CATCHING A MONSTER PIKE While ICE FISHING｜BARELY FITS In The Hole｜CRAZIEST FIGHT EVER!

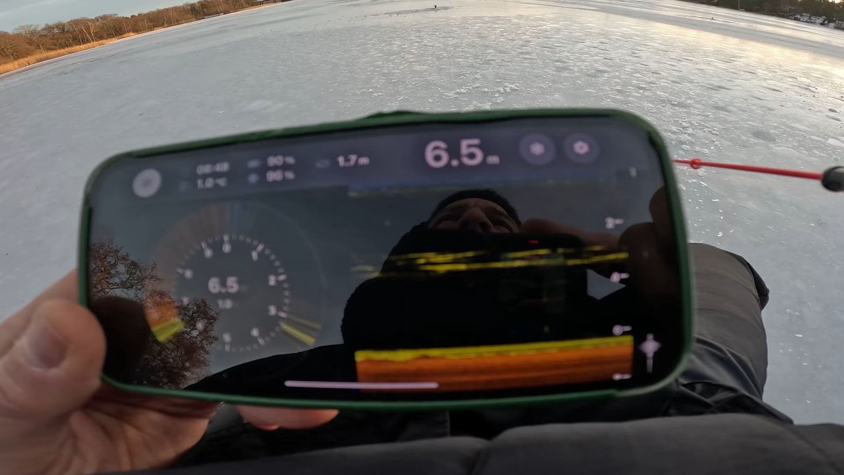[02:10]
On screen: depth 6.5 m
I think it's between 6 to 8 meters out there, and behind me is more like 4 meters perhaps. You can see all those green lines up here, that's bait fish. So I mean, there's some action in the area, that's good. Since that tip up went off, it's been quiet, but usually between 9 to 11, guys, where I fish, there's action.